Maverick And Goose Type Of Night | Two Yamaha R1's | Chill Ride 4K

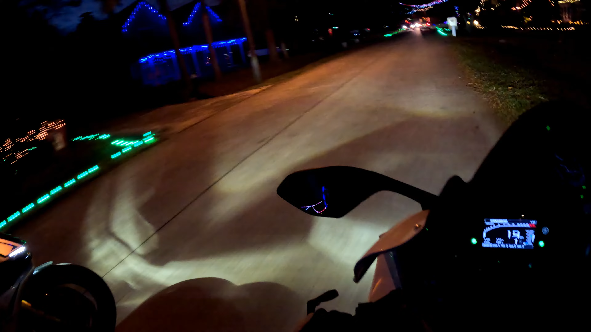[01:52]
This is a lot of work. And to get the whole neighborhood involved is like awesome. Pretty sweet, it's pretty sweet. Yes. Whoa! Look at this, guys. This is nuts. Whoa! That's crazy.